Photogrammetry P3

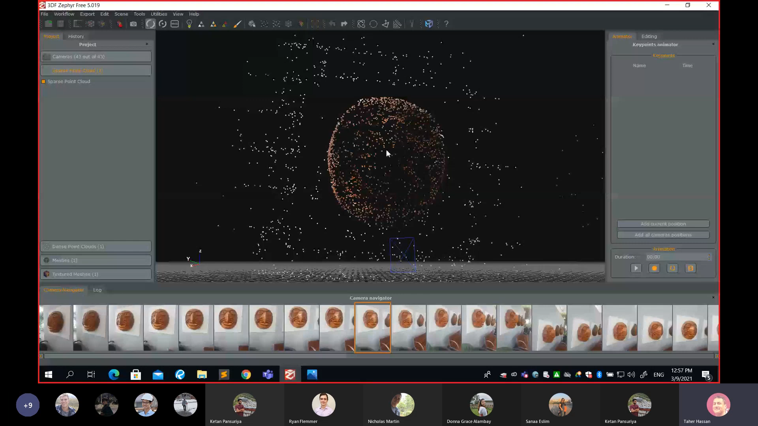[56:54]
Step number five, structure from motion. Step number five. You can see, can you identify that this is really a mask? Those are not many points. There are few points and give you a minimum representation of the surface. OK, minimum representation of the surface.
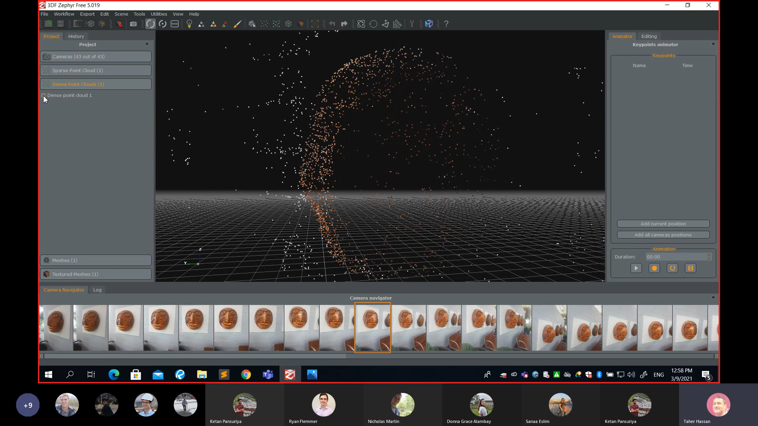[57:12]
Now what happened next is if I go to next, next product, which is called Dennis dense point cloud. Let's go ahead and turn on dense point cloud and you can see now I'll zoom out. OK, I'm asking you what do we call this product here? There are many, many, many points and that's called dense point cloud.
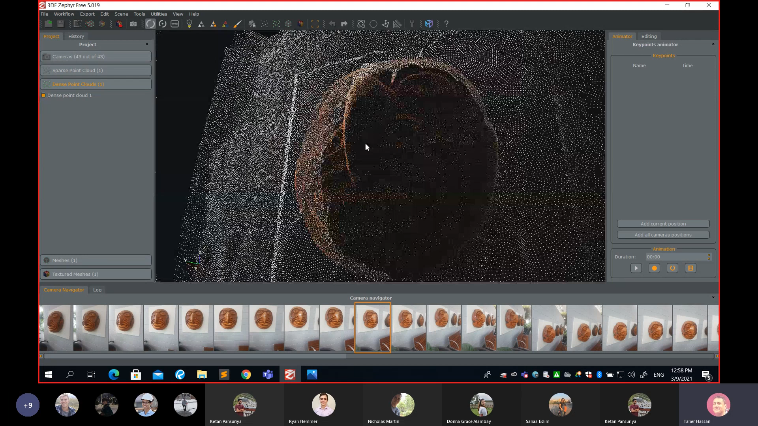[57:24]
Look at the name dense. Huh? So the software did some magic to generate more points on the surface. OK, and but the point is this is point cloud. It means we have millions and millions of points or maybe let's say a hundred thousand points called the point cloud.
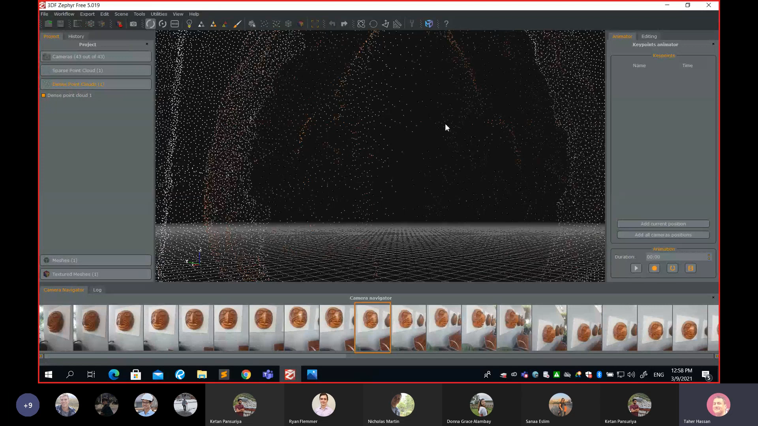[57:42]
but you can see the points are not connected to each other. The points it's not a surface anymore. It's not yet. Those are the screen points. Let me show you the next step.
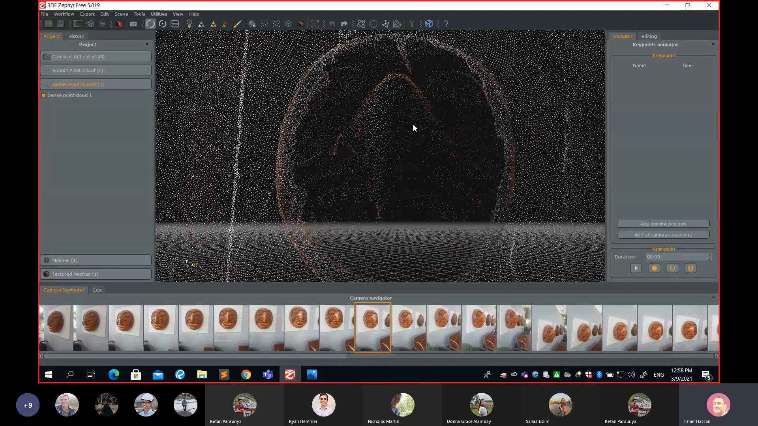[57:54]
So let's minimize this and let's go to the mesh.
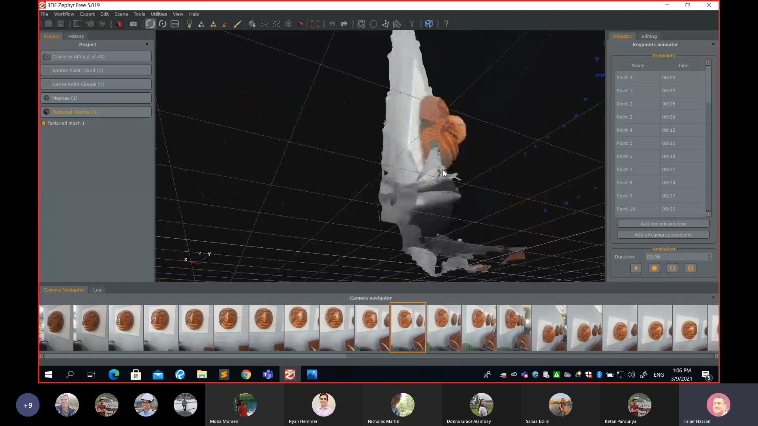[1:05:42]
Do you see any error on the edge? Is that really my CMU is doing like this?
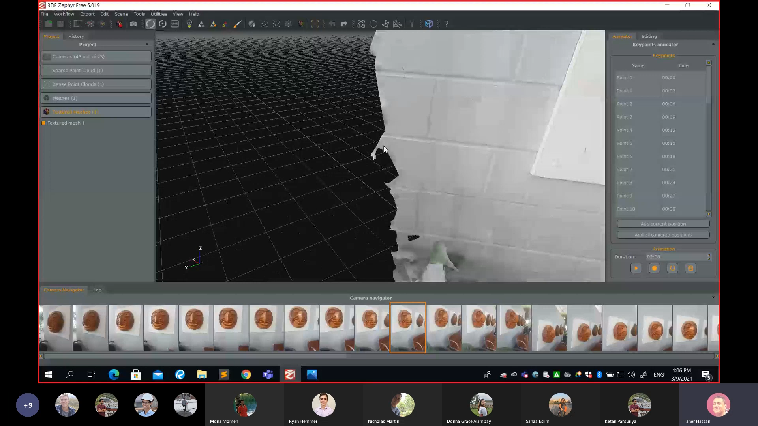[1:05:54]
There are errors. There are some errors. So anyway, so I'm going to leave this up to you guys, which is not very difficult. The software allows you to scale.